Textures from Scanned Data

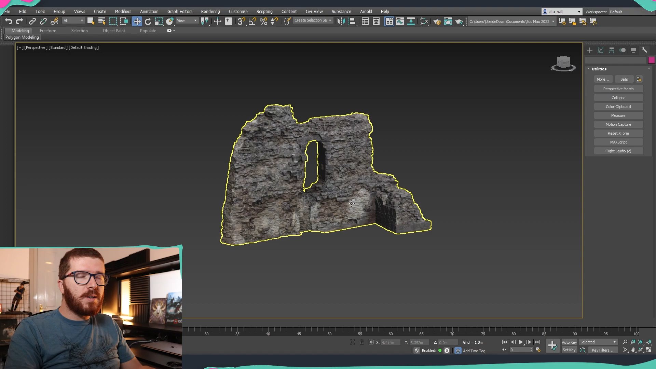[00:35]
So I already have the model imported inside 3ds Max and I'm using 3ds Max 2022 version but this can be done in some of the older versions.